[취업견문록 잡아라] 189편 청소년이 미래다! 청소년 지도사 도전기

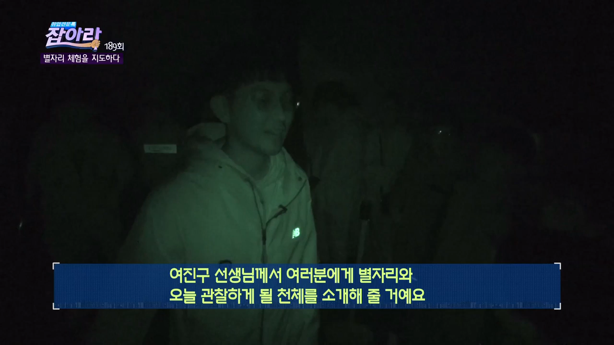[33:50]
오늘 관찰하게 될 천체를 소개해 줄 거예요. 알겠어요? 네. 그러면 우리 박수! 박수, 박수! 안녕하세요. 여진구 선생님입니다. 우와! 오늘 관찰할 천체는 두 가지입니다. 토성과 알비레오라는 별이 있는데 이쪽으로 한번 볼게요. 지금 보이죠?
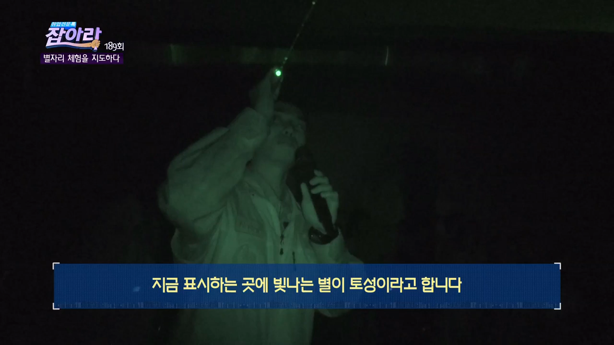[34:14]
지금 표시하는 곳에 빛나는 별이 토성이라고 합니다. 토성은 지금... 떨지 않고 차분하게 별자리를 설명하는 한동헌 용사. 관찰해 볼 건데요.
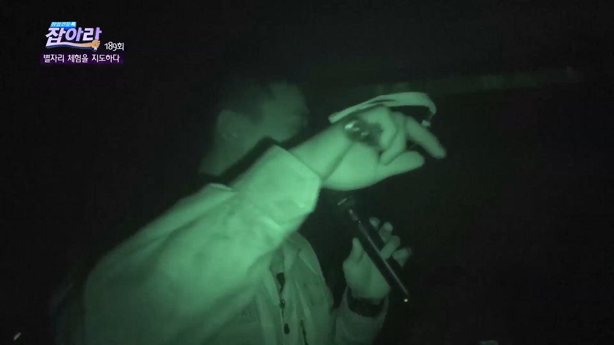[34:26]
토성은 뭐가 있어요 주위에? 고리. 그렇죠. 고리가 있죠. 관찰할 때 그 고리를 잘 주위에서 관찰해 주고요. 그다음에... 빛나는 관찰이나 별자리가 있죠?